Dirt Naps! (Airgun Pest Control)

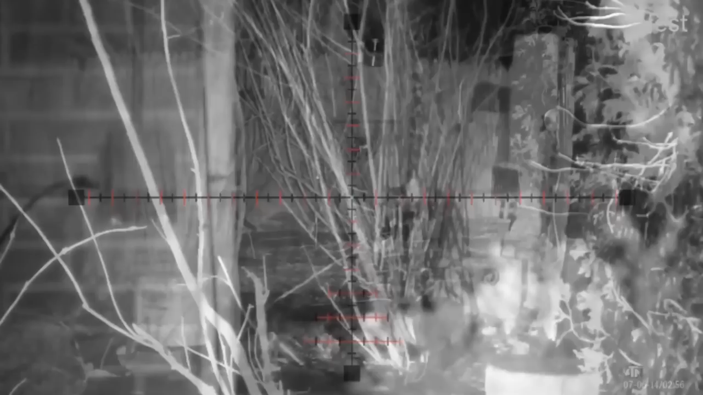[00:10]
But on this night, the stars aligned and I was able to put two in the pink ears of a rabbit and one into the stinkiest of them all. The one that you want to keep brown eyed down. The skunk.
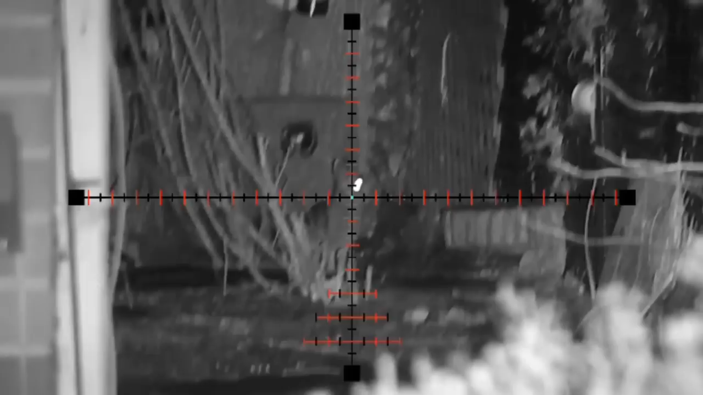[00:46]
Well, technically three in the pink. Now, on to the stink.
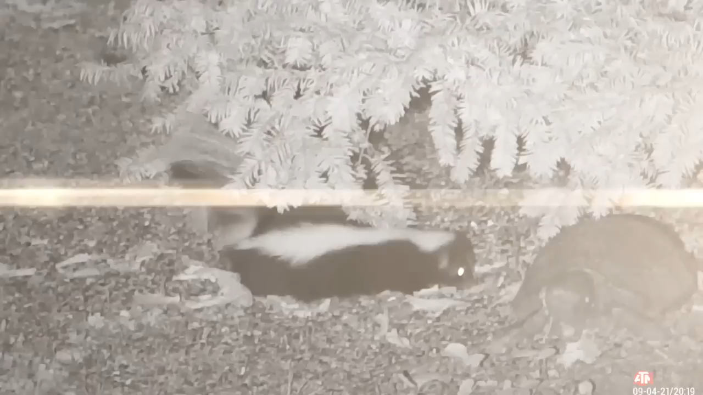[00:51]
This is where things usually fall apart in a Leshy 2 Shocker.
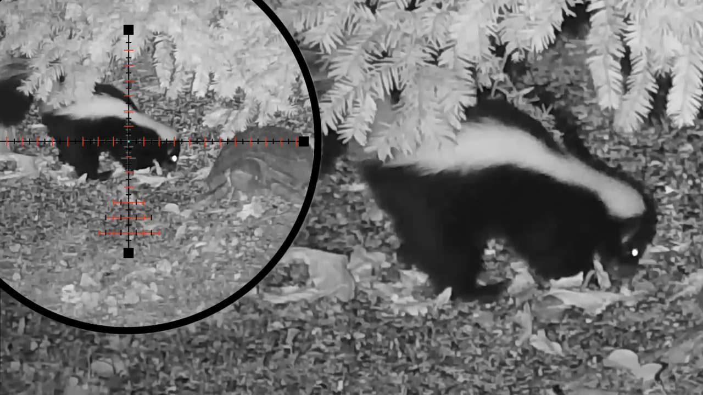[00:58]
The trick is patience and timing, as you need to slip one in totally undetected.
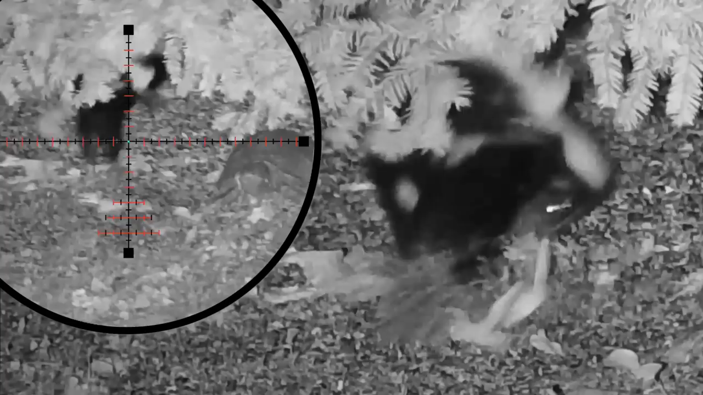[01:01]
They'll usually walk off like this thinking they got pinched or something.
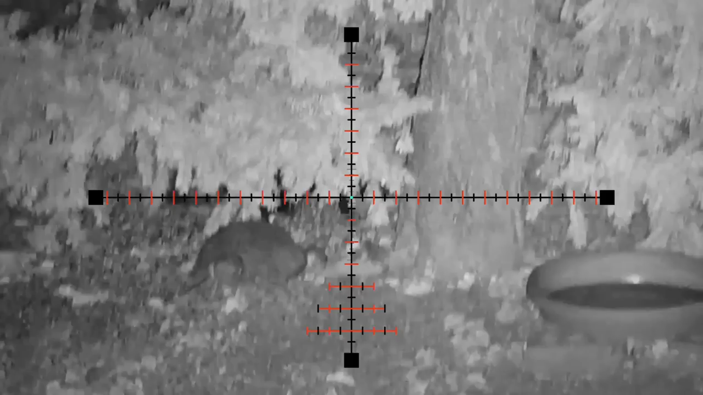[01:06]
But be patient, though, and don't drop another into it. As it's sure to stress it out.
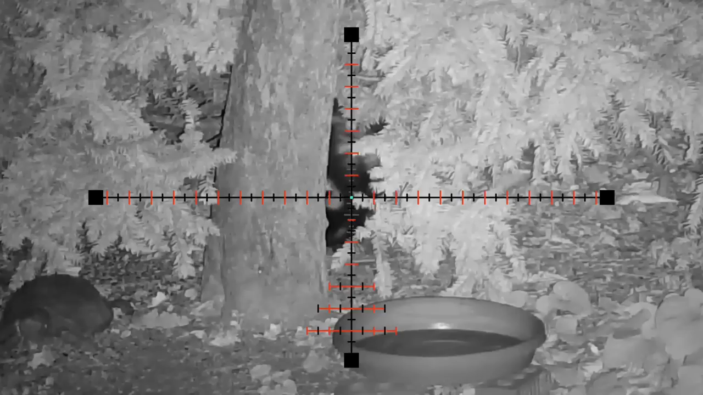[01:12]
And stress equals the release of old brawn eye himself. And man oh man does that stink. Here's one last look at a perfectly executed Leshy 2 Shocker. Two in the pink, and one in the stink.
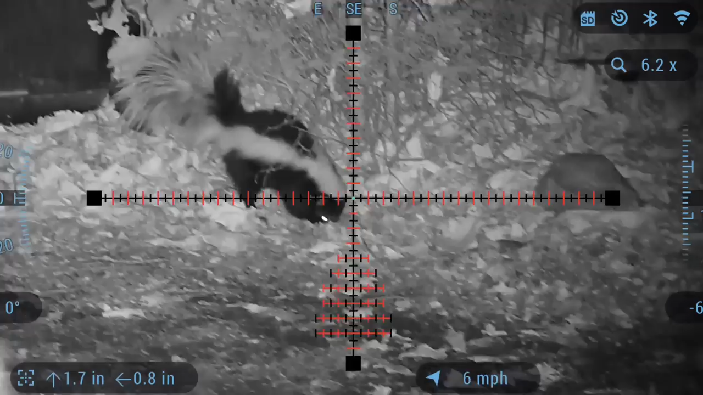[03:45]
I was almost too far forward on this one, but that last step it made forward just allowed me to crack one off and kind of tuck it in there.
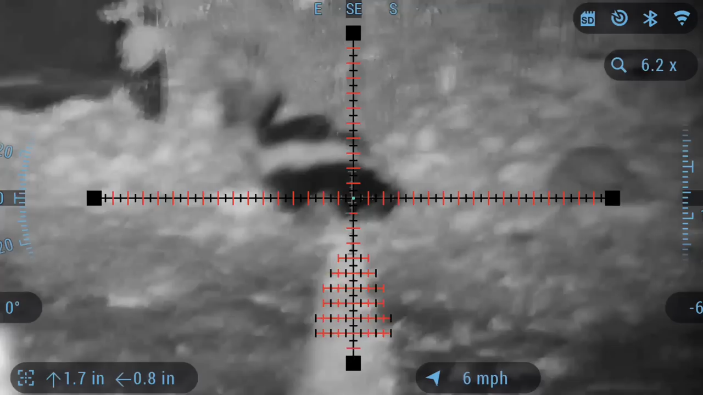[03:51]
Like most vital shots, the animal will run off just a few steps and then collapse.
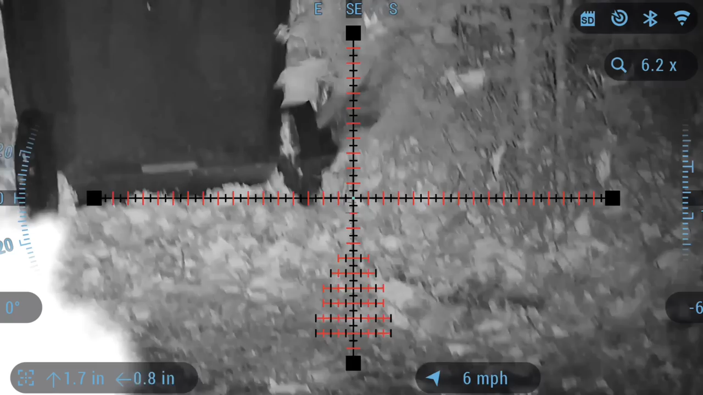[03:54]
And that's exactly what happened here.
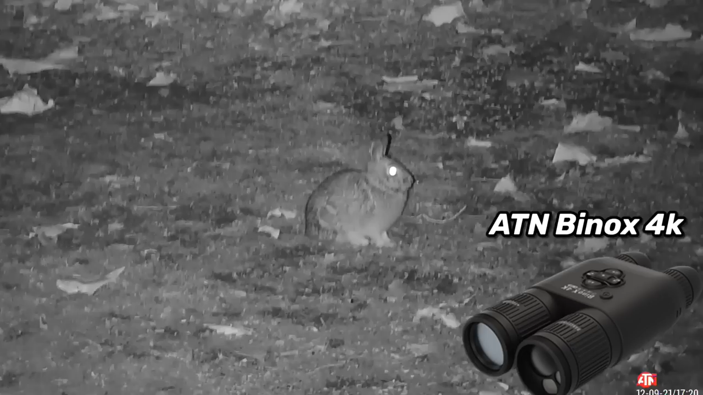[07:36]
I'll bring them out every once in a while. So here I'm using the Thor 4 384 unit and the Binox 4K in night vision mode, both from ATN.
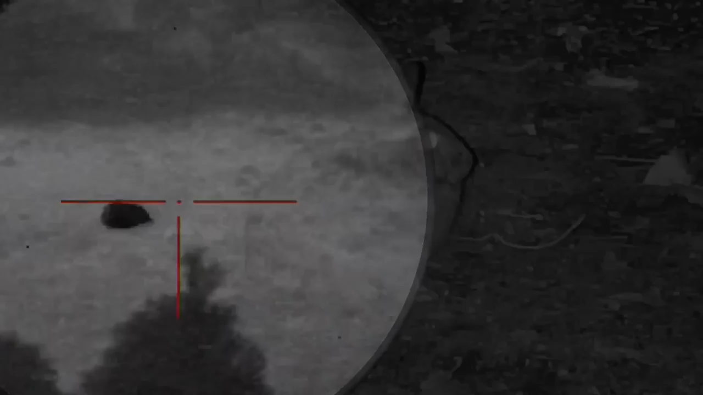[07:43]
That shot just anchored it.
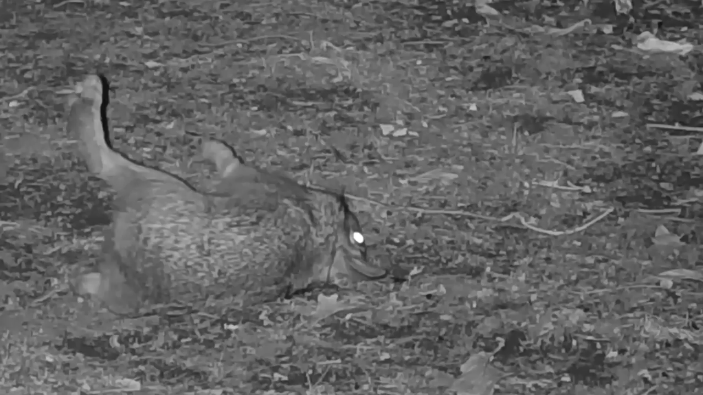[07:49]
The last little kind of twitch of the nerves here in the form of a stretch, but that was lights out.
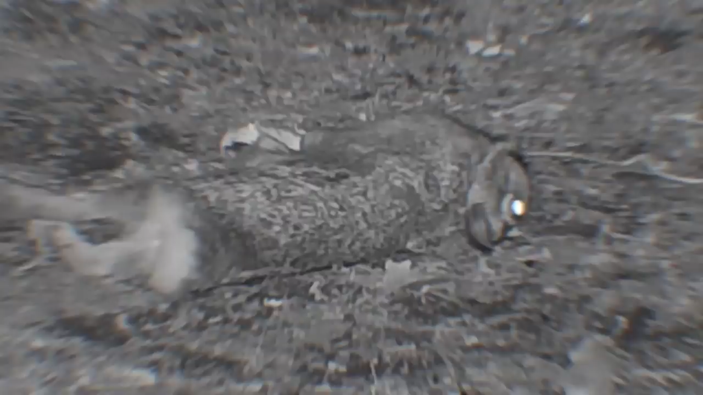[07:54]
ATN also sent me their Thor 4 640 unit just the other day, which is a 4 to 40X, which is crazy.
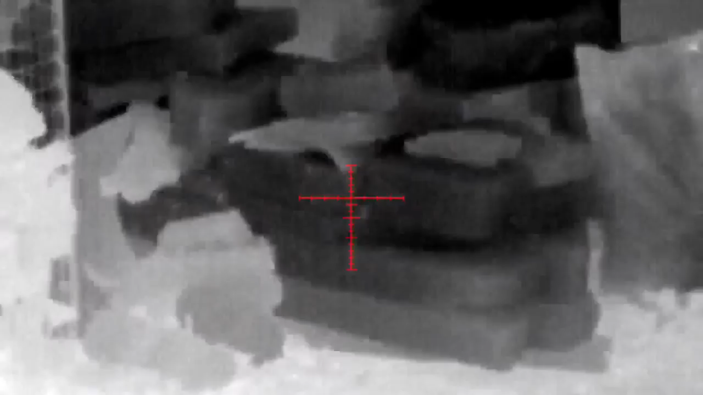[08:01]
And whoa, is this thing clear.
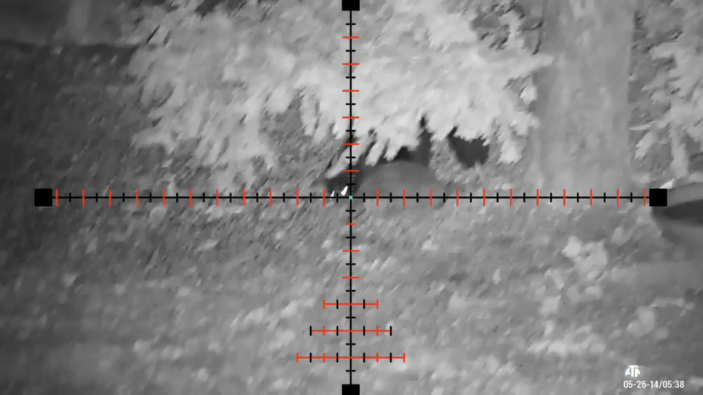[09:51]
All right, so last one. We're going to wrap up this video with this perfect heart punch on a skunk. Thanks for watching, and thanks again to Olight for sponsoring today's video.